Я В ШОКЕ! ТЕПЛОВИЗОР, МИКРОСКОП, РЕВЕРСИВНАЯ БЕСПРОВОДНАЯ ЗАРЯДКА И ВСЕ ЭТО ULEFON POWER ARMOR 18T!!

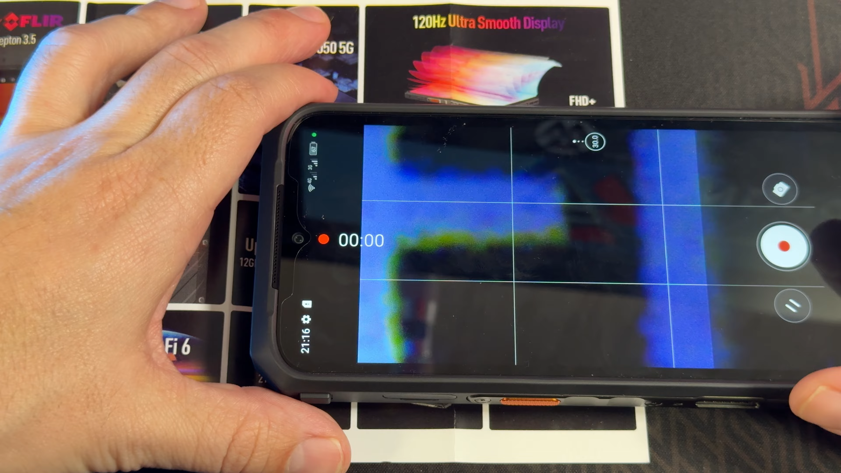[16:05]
айфоне вы видите как он видит и я тут могу приближать 60 30
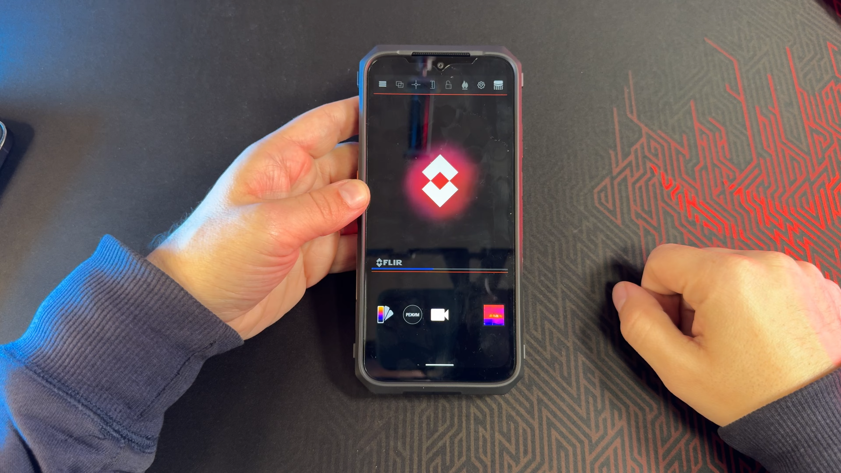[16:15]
ну надо чинить наверное поярче вот на бум на
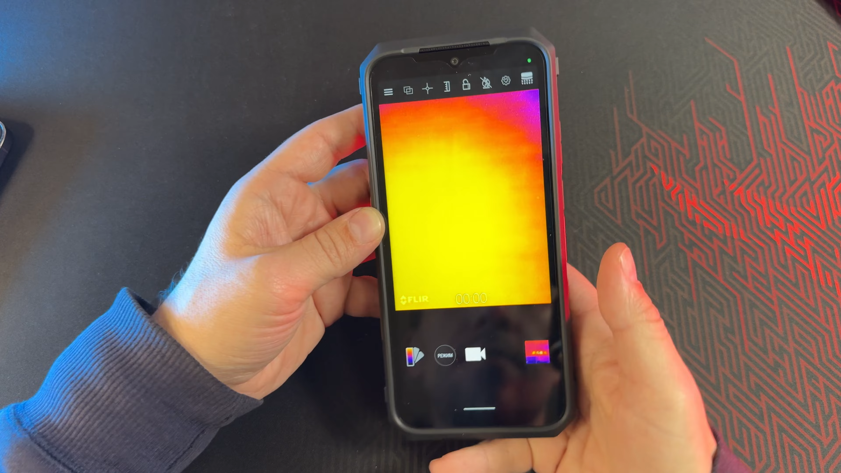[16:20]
бумажечке смотрите как бодренько сейчас переверну и к примеру вот
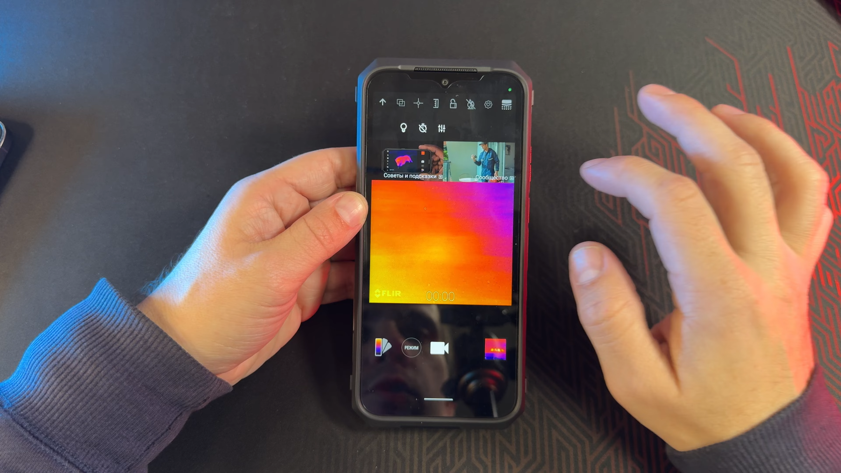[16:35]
и причем это все дело еще можно не просто сфотографировать это все дело
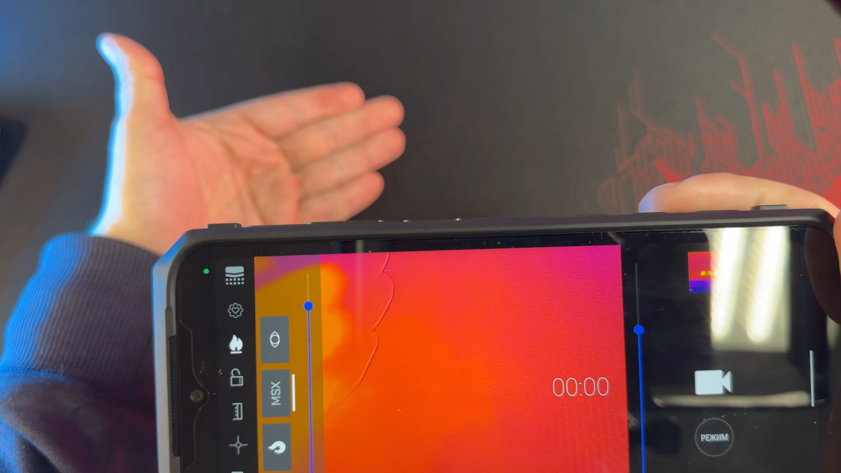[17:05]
сейчас это не очень как бы информативно информативнее вам покажу примеры ведь она осталась теплым
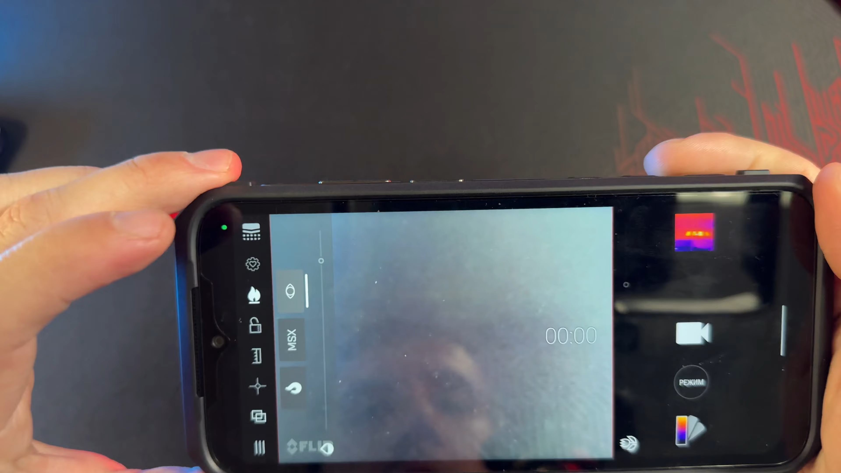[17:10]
давайте разберем меню это настройки вот эти две штуки у меня почему то не сработали можно
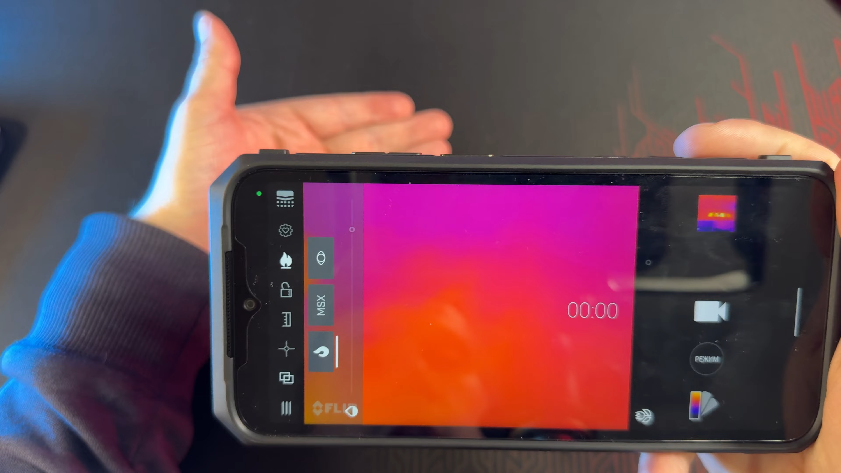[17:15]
включить подсветку можно включить таймер но нам не нужен можно перейти в
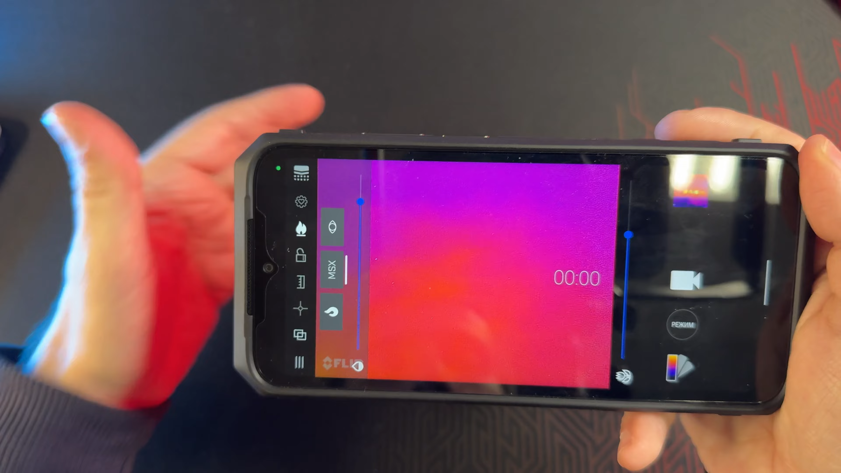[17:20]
настройки и тут соответственно можно излучать но тут написано что лучше используйте матовый
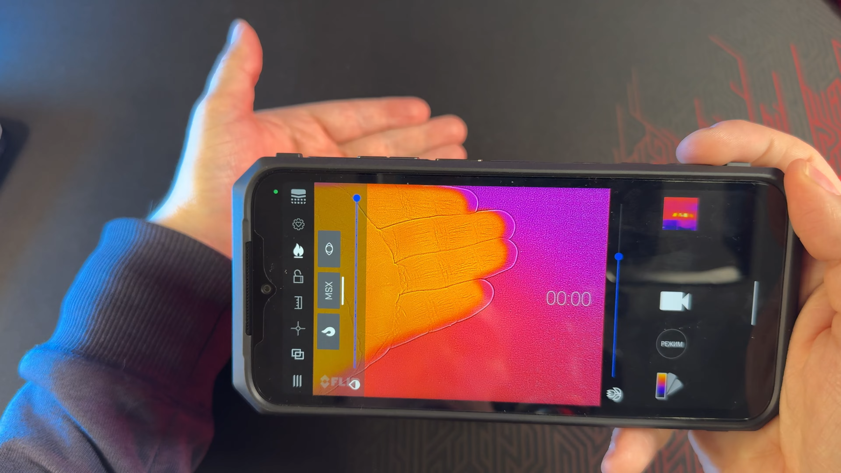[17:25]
вот либо полу матовый те кто наверняка шарит в тепловизорах и так далее понимают что это может
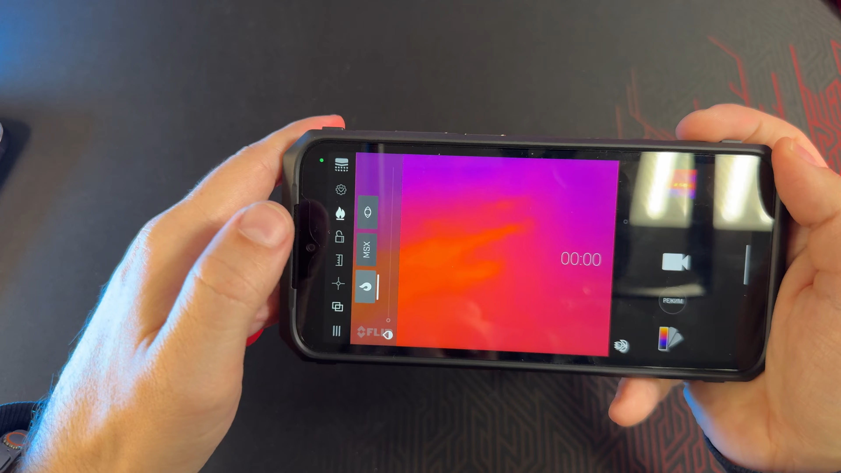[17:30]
быть те кто реально в этом разбирается в комментариях лучше напишут что-то интересное и
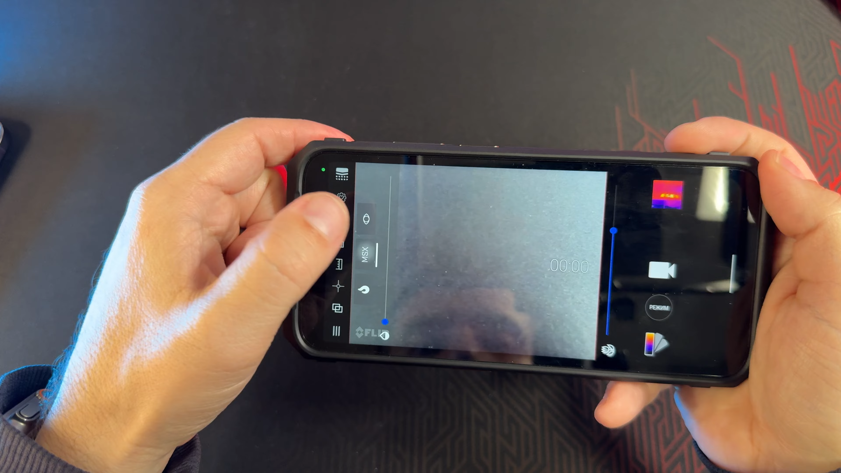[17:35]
объяснят вот разрешите статистику окей это настройки дальше это режим отображения ну то есть сейчас она показывает что
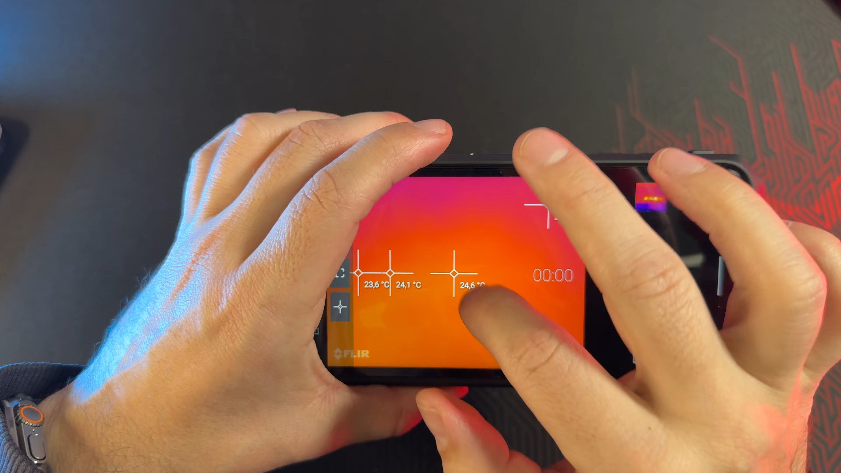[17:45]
вот там где тепло это тепло где не тепло это не тепло да но можно отключить
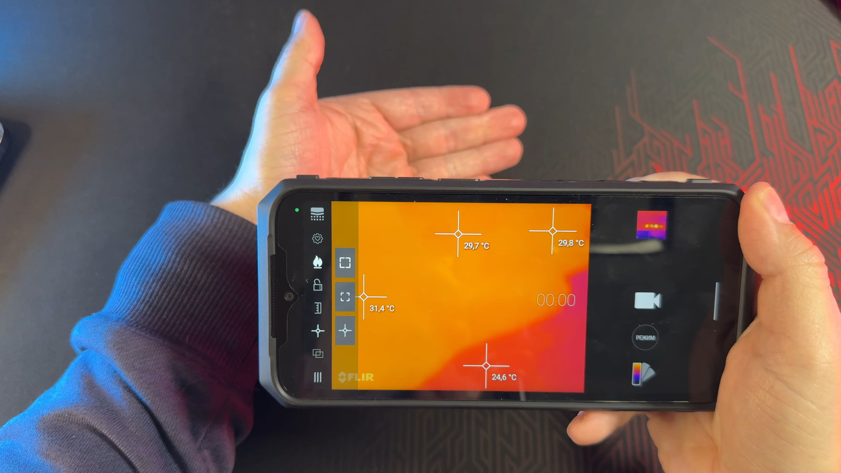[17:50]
обычное отображение потом в примерах вам покажу как это круто выглядит и можно включить вот такое
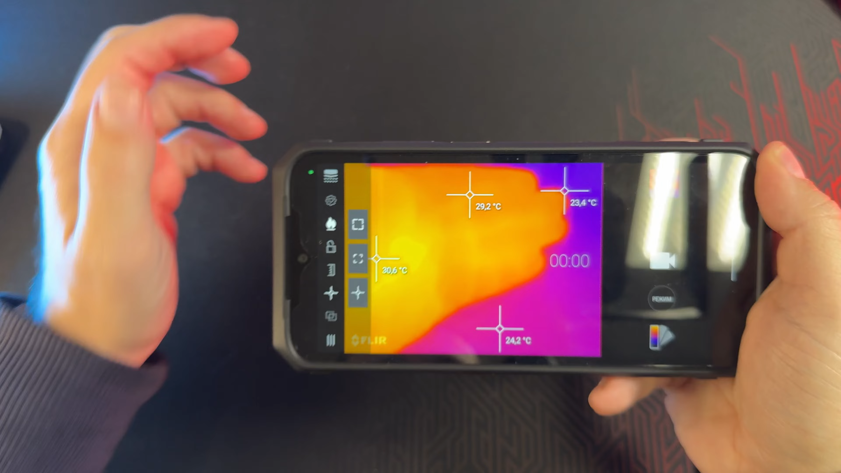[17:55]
отображение она как бы размытое но я не понимаю в чем фишка между вот этим вот этим режим потому что в
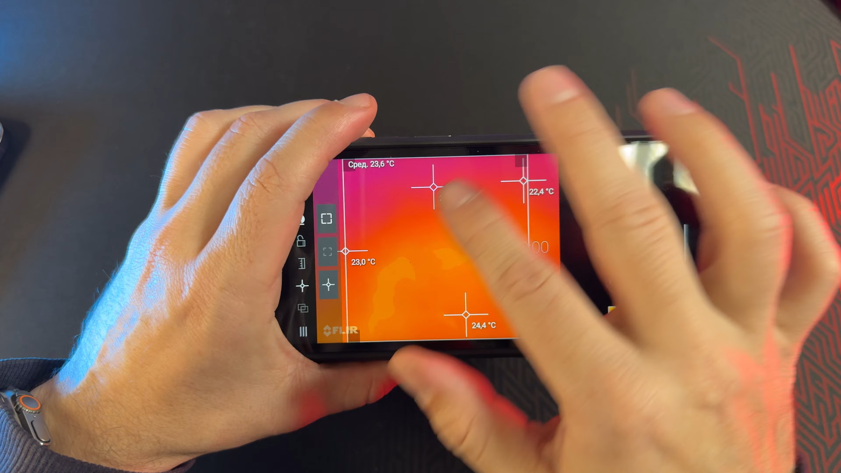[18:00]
режиме м мсx я могу выкрутить это вот все сюда
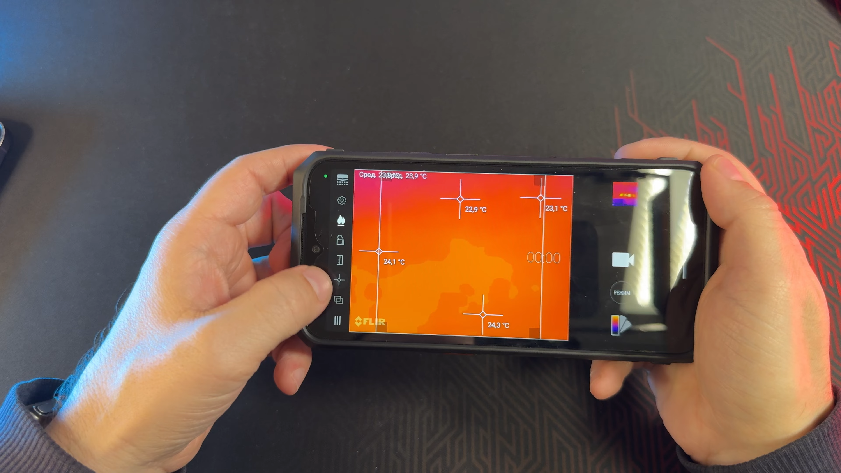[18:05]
нет вот сюда выкрутить вот сюда выкрутить и получится в целом что-то похожее
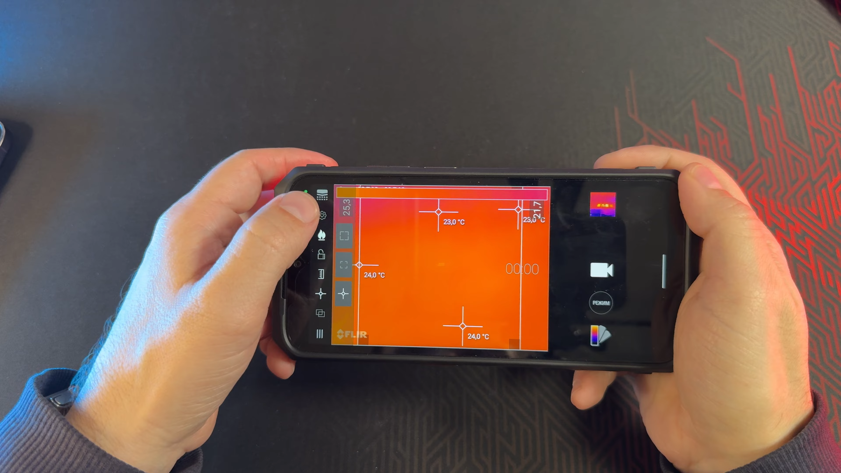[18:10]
как вот в этом режиме вот это соответственно просто